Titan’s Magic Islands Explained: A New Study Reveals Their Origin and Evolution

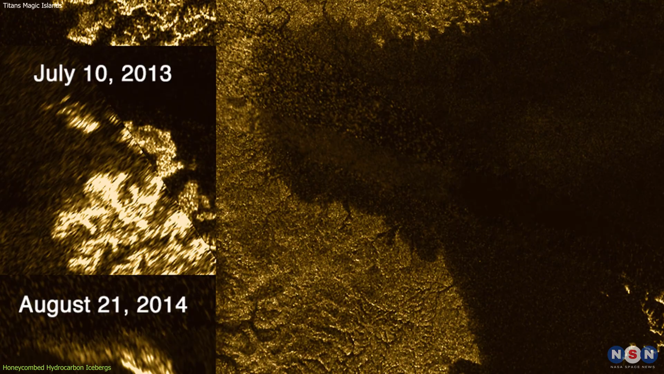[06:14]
And they could appear and disappear over time and seasons, depending on the temperature and the wind on the lakes. The researchers tested their hypothesis by comparing their computer models with the observations made by the Cassini spacecraft.